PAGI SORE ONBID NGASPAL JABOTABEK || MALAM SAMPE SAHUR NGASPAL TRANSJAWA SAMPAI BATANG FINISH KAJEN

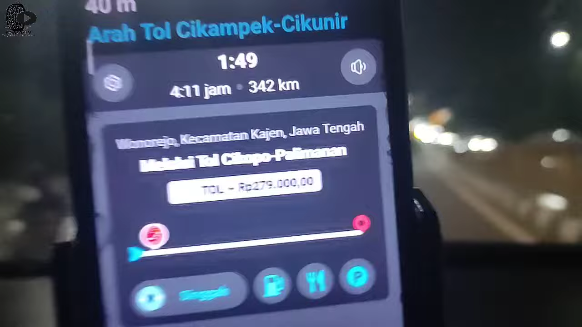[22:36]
Cepet banget. Oh, masuk tol nih sini.
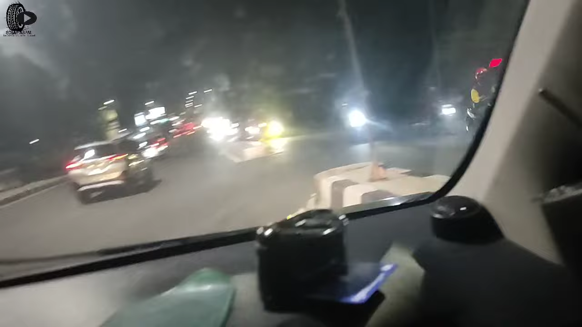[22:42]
Masih sepi, cikampeknya masih sepi, cikampek masih sepi.
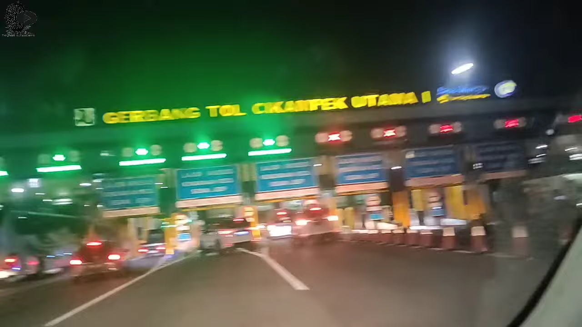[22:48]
Lancaran.
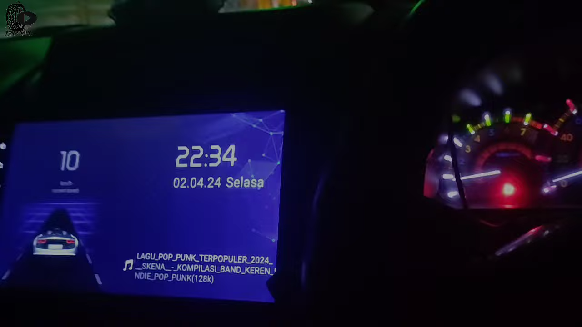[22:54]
Jam 12, lewat sampai shop nih.
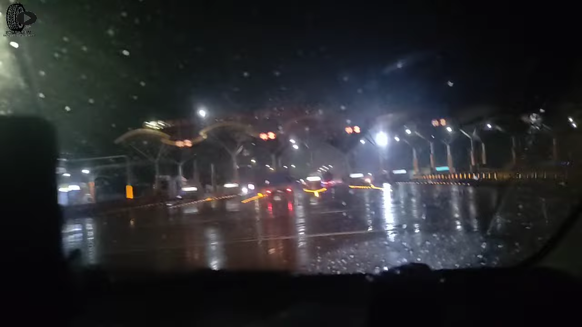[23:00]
Palimanan, lancar perjalanan. Amin seminggu lebaran. Paling kanci di palingnya ada selesai. Masih banyak truk.